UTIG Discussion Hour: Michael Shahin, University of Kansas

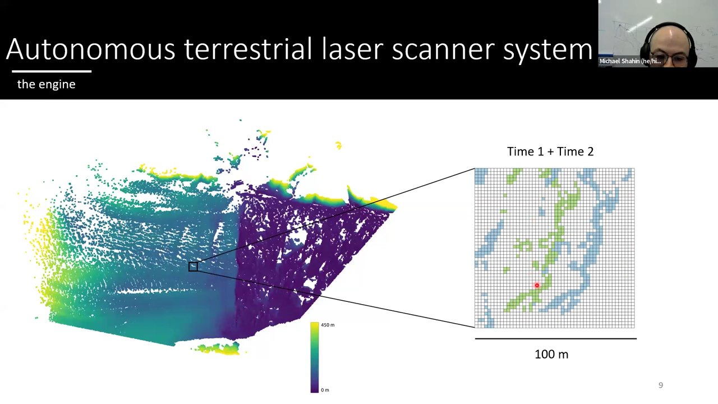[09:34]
And then when each subgrid has a connecting points, we call that a shape. And then it searches within that little over a meter per hour search radius to find a shape of a similar size. And then when it finds the closest match, it corresponds with a corresponding feature tracked.
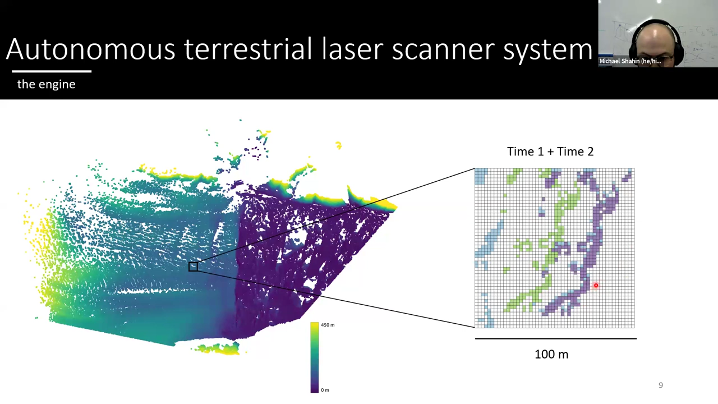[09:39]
And that is much faster than previous methods because we can run it even on a single computer core about, you know, within five minutes. And then what we produce are digital elevation models from the point clouds, the surface velocities, X, Y, Z components from the Atlas engine that is described, and also corresponding string rates. And what this figure on the left just shows is that each feature tracked from the Atlas engine with Helheim's terminus position in 2020.
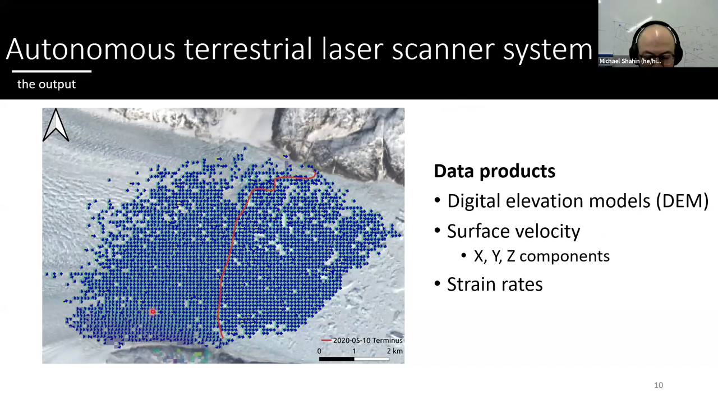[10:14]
And this is a relatively smaller scan. So you can see by the number of arrows that there's just lots of features to be tracked within these grid cells. So now we have, you know, our data being able to process and usable, not for myself, but also for the glaciological community.
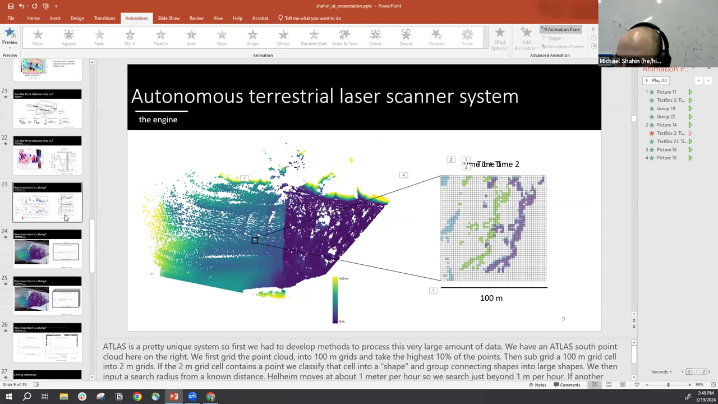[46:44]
um, let me just do this. Like you could kind of see here, right.